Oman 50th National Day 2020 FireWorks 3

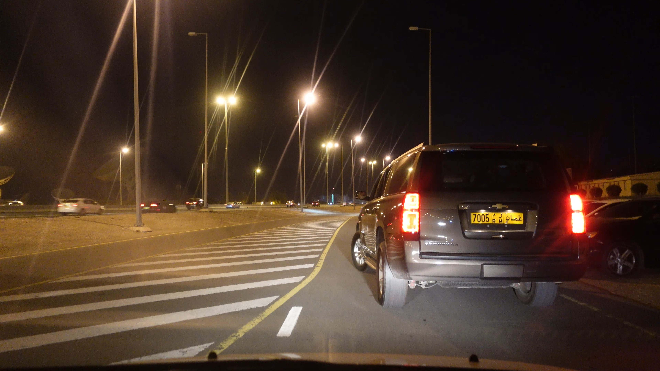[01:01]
ये सामने पार्किंग, तो ये सारी पार्किंग जो है ये भरी हुई है।
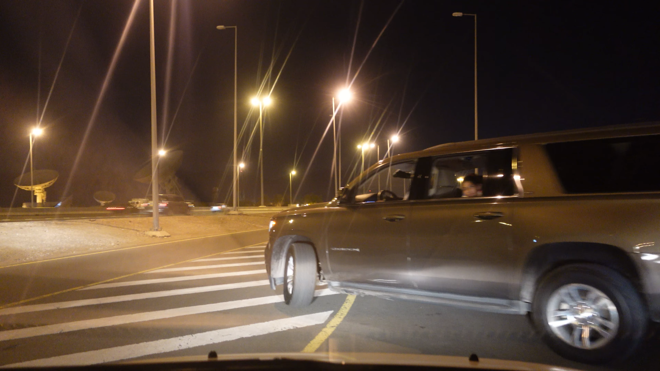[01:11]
और मेरे ख्याल से एक साइड पे है पार्किंग, हम भी सोच रहे हैं कि किस जगह पे जो है ना वो खड़े हूँ, ताकि जहाँ से अच्छी रिकॉर्डिंग हो जाए। ओके, ये बंदा इधर खड़ा होने वाला है, लेकिन हम पार्किंग में अगर खड़े हो गए ना भाई, तो वापसी पे हमारे लॉ लग जाएंगे। 8 बजे स्टार्ट होगा फायरवर्क्स, और 30 मिनट्स कंटिन्यू रहेगा।
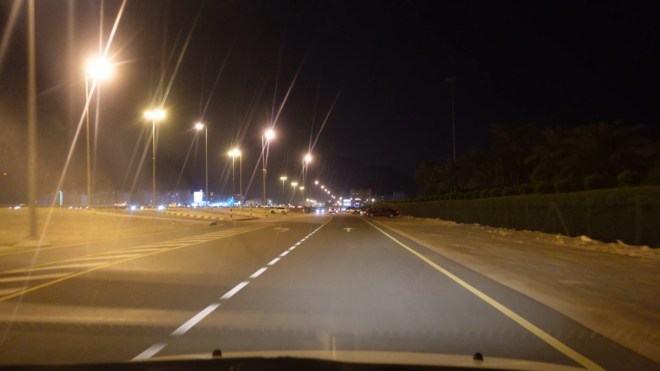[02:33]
अब यहाँ पर ये एंट्रेंस है, ये गेट वेट लगे हुए हैं, तो थोड़ी वो हर्डल होगी शायद दिखने में, इसलिए लोग इधर नहीं आए। बाकी हम दूसरी तरफ पार्किंग दिखाते हैं आपको, जो पार्किंग दूसरी जानी पर, कि वहाँ पर जो है ना क्या सूरत हाल है।